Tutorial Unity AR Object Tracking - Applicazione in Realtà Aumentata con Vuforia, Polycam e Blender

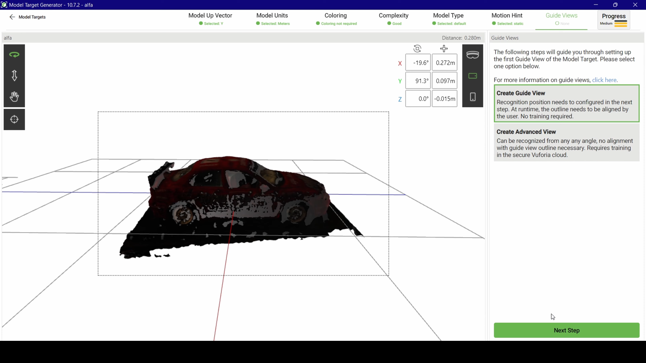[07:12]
e generiamo il modello standard solitamente questa è la cartella dove va a mettere fuori a creare i vari modelli
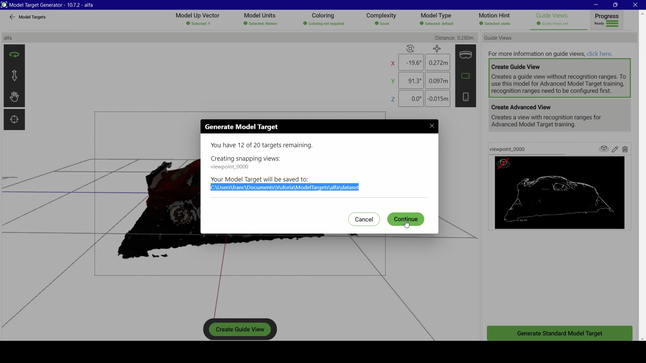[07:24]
potete testare prima di utilizzarlo in Unity il modello appena creato scaricando l'applicazione Android Model Targets Test App